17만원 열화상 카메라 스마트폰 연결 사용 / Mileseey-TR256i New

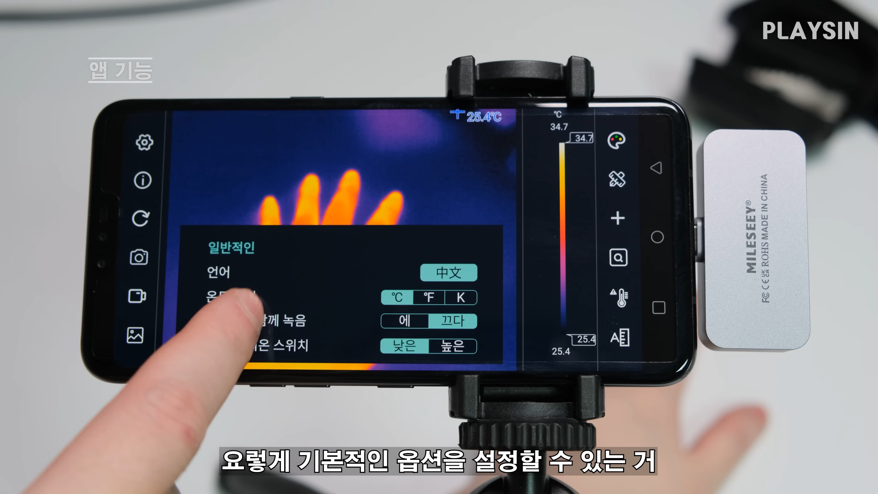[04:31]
On screen: scale top 34.7°C, scale bottom 25.4°C
그리고 느낌표 모양 누르면 어플 버전 그리고 화살표가 돌아가는 모양은 옵션을 설정해 놨을 때 옵션 초기화 이쪽에 사진기 모양을 누르면 그대로 화면이 사진 촬영 돼 가지고 갤러리에 이렇게 들어가게 되고요 그리고 캠코더 모양을 누르게 되면 이게 이렇게 동영상 촬영이 돼요 한 번 더 누르면 정지 그래서 이것도 갤러리에 들어가면
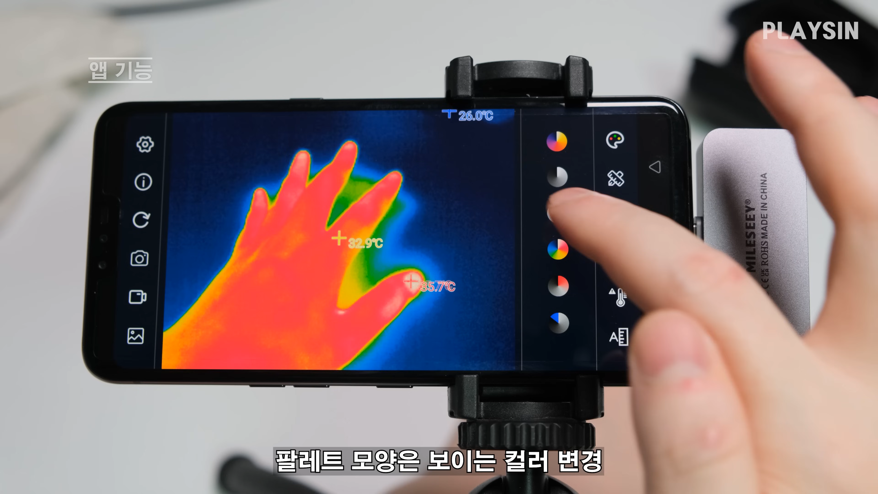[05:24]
이쪽에서 볼 수는 있는데 그래도 저는 갤러리에서 보는 게 조금 더 편하더라고요 그리고 이쪽에 있는 온도 게이지는 지금 이 화면상에 보이는 것 중에서 최대 온도랑 최저 온도 이거를 표시해 주는 거고요 그리고 이 팔레트 모양은 아하 이거저거 설정이 복잡해졌다 싶을 때 리셋 버튼 누르면 다시 초기화되고 그리고 이 자 모양은 직선으로 그으면 온도가 직선으로 이렇게 요 부분만 측정이 되고요 자 모양에서 이 네모는 이렇게 하면은 화면 안쪽에서 네모칸 안쪽에만 이렇게 온도 측정을 해 주고
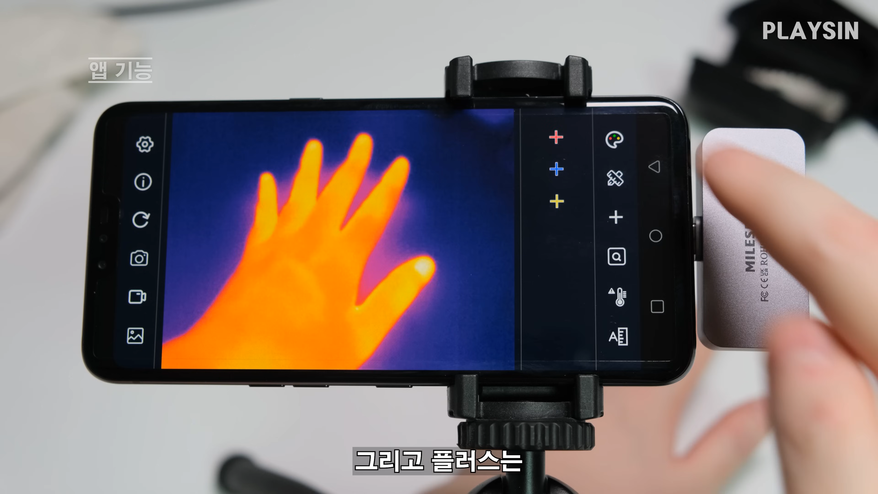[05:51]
그리고 플러스는 이 빨간색이 이쪽에서 제일 높은 온도 그리고 파란색은 화면에서 제일 낮은 온도 그리고
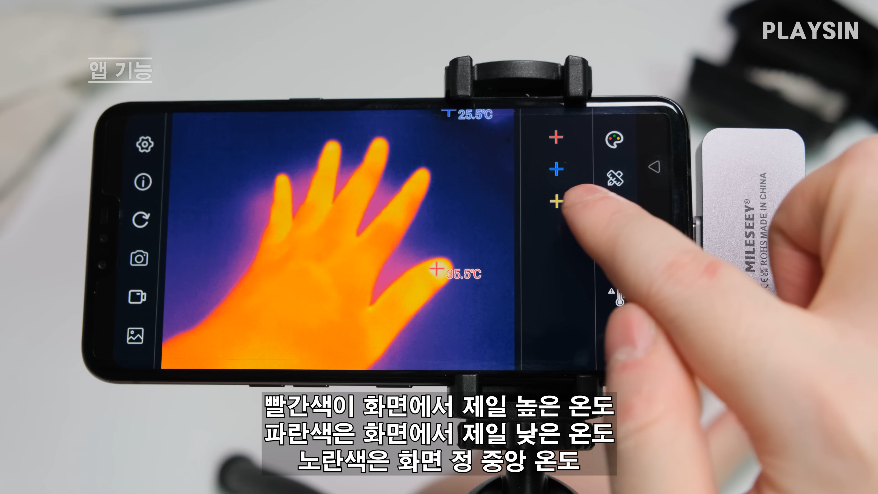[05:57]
노란색은 이 화면 중앙의 온도 뮤톡보기는 아까 전에 이렇게 네모칸 같은 거 맞는 다음에 눕보기를 누르면
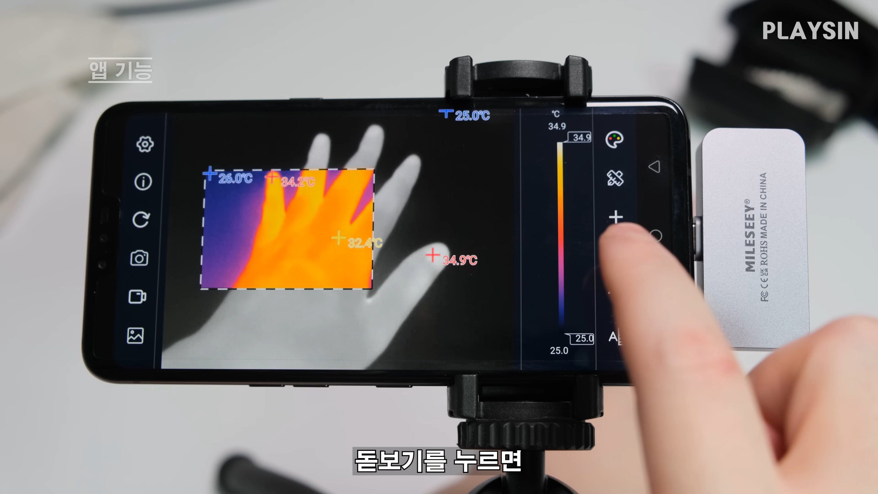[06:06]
On screen: spot 32.4°C, scale top 34.9°C, scale bottom 25.0°C
이 부분만 이렇게 컬러로 표시가 되고 만일 내가 이쪽에 온도계 마크로 30도로 측정을 이렇게 확인을 해놨을 때 이 화면상에 30도가 넘는 게 출연을 하면
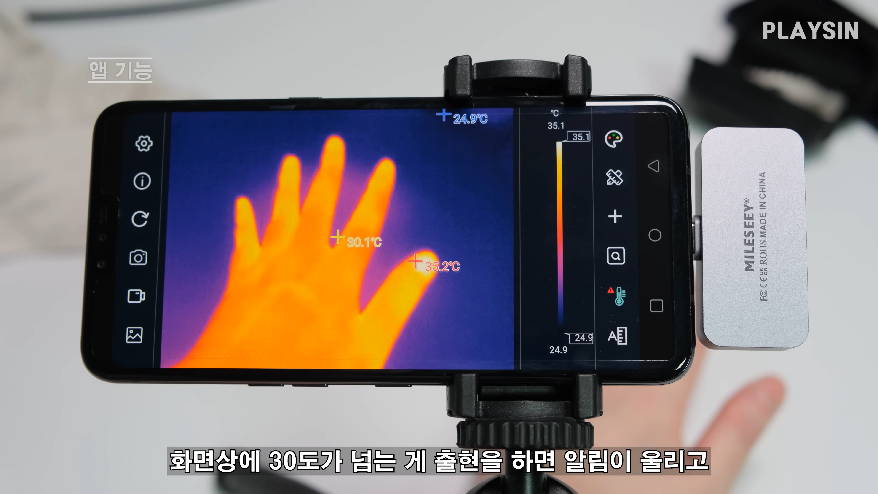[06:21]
On screen: min 24.9°C, scale top 35.1°C, scale bottom 24.9°C
오 이렇게 알림이 울리고 30도가 넘는 게 없어지면
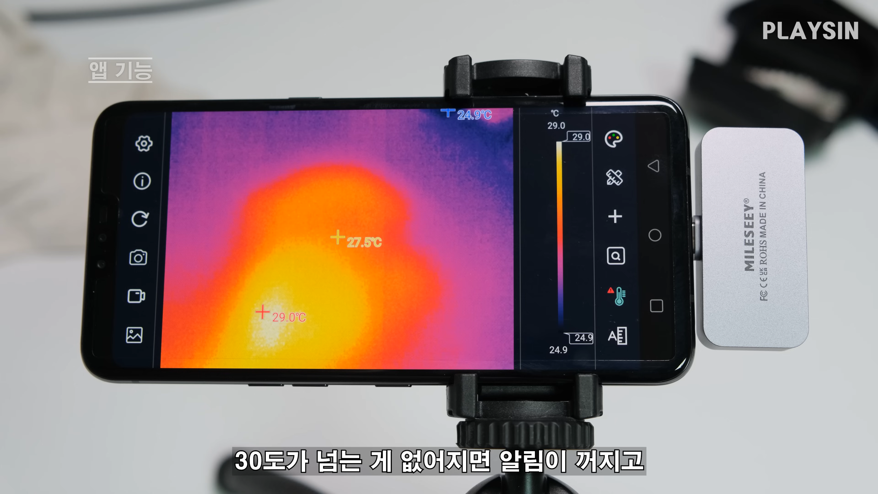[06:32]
On screen: spot 27.5°C, max 29.0°C, min 24.9°C, scale top 29.0°C, scale bottom 24.9°C
아하 이렇게 알림이 꺼지고 다시 등장하면 이렇게 알림이 울리고 그리고 이쪽에 A라고 써 있고 자모양으로 돼 있는 아이콘은 지금 보이는 화면에 최대 온도 28도 최저 온도 24도인데
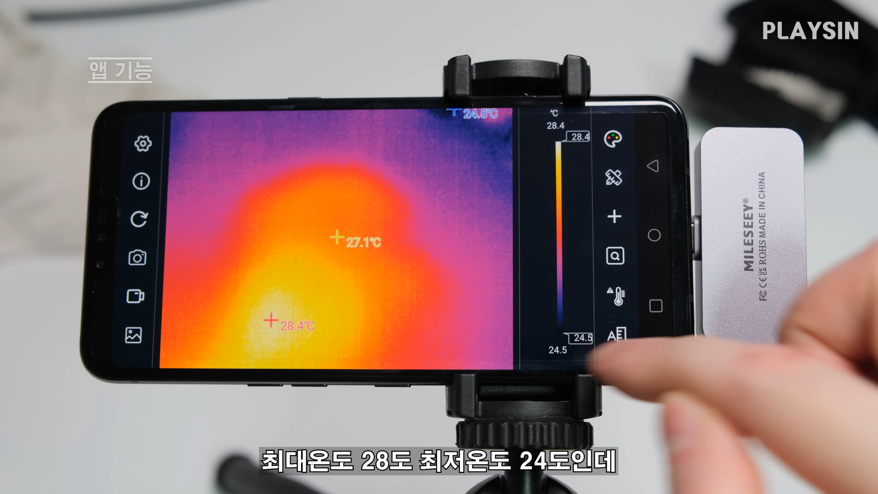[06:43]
On screen: spot 27.1°C, max 28.4°C, scale top 28.4°C, scale bottom 24.5°C
이게 등장하는 사물에 따라가지고 이렇게 색깔이 계속 변하게 돼 있거든요 자동으로
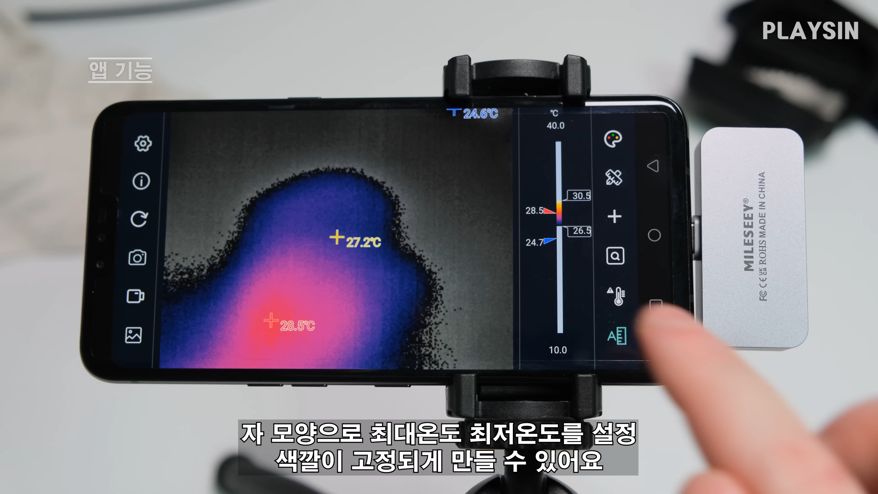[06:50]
On screen: scale top 40.0°C, scale bottom 10.0°C
그런데 이 자모양으로 최대 온도랑 최저 온도를 설정을 해가지고 색깔이 고정되게 만들 수 있어요 이렇게 설정을 해 놓으면 색깔이 더 이상 변하지 않죠
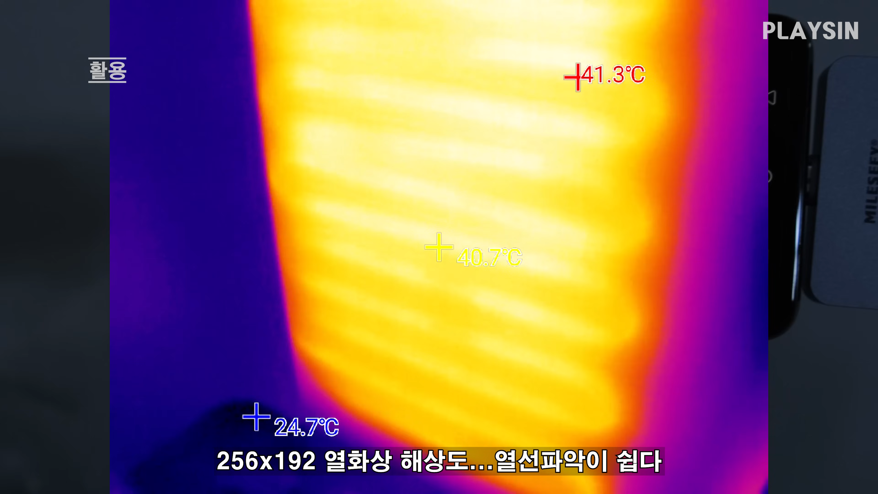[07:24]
On screen: spot 40.7°C, max 41.3°C
이게 옛날에 쓰던 열선 카메라로는 그냥 빨갛게만 보였지 이렇게 열선은 안 보였거든요 그리고 방금 전까지 사용하던 에어컨 이거 방금 끈 거거든요 이것도 이렇게 보면
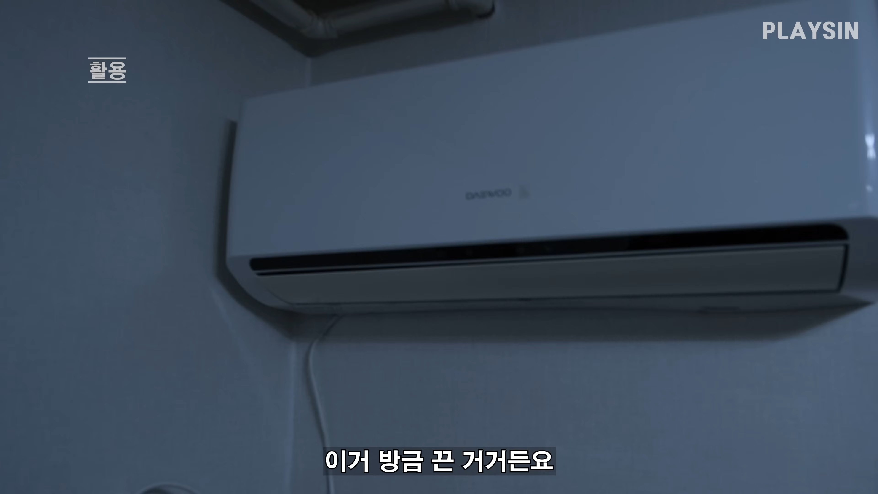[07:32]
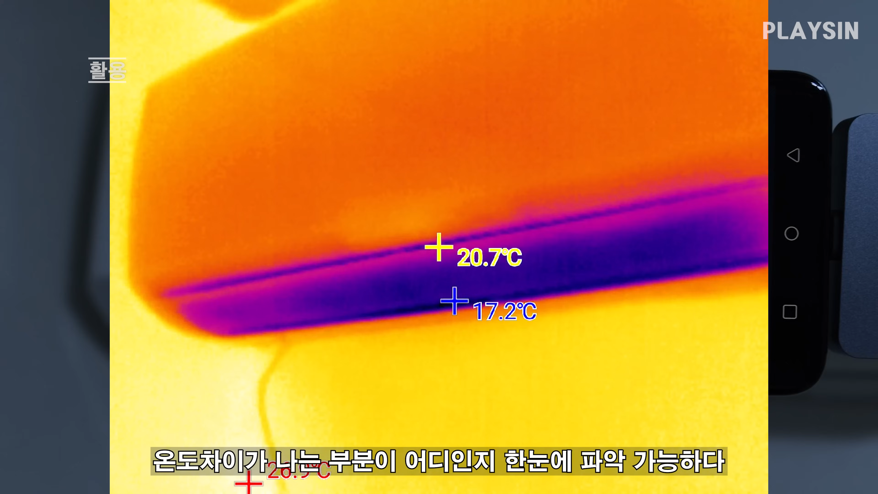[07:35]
On screen: spot 20.7°C
차가운 쪽이 확실히 표시가 되고요 이게 옛날 열선 카메라로는 이게 어떤 건지 볼 수가 없었는데 해상도가 높으니까 이렇게 한번에 볼 수가 있네요
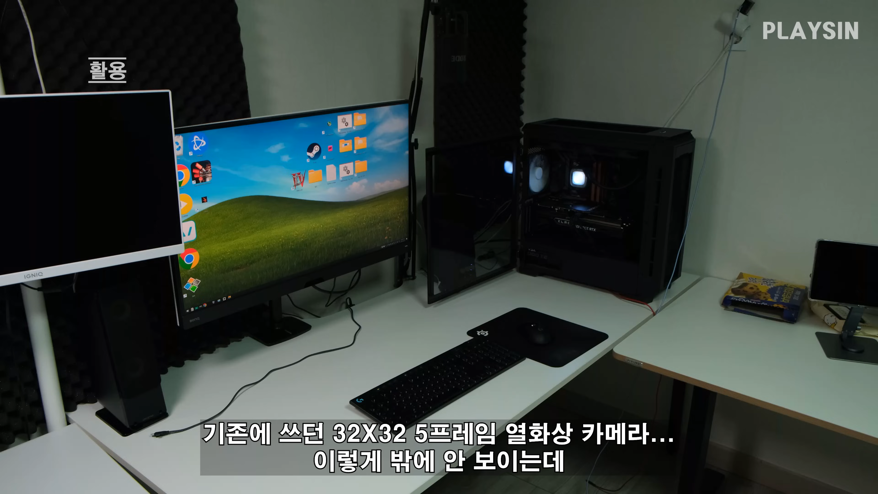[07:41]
이게 옛날 거로는
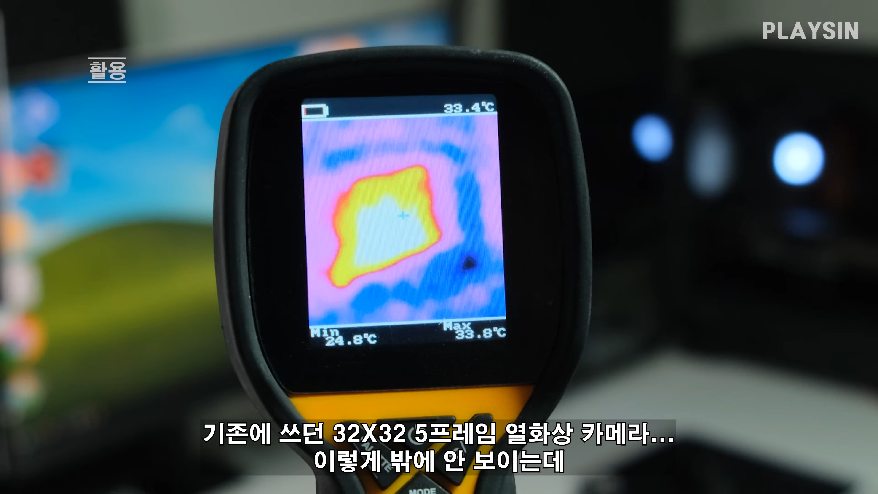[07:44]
On screen: max 33.8°C, min 24.8°C
대충 뭐 이렇게 밖에 안 보이는데 256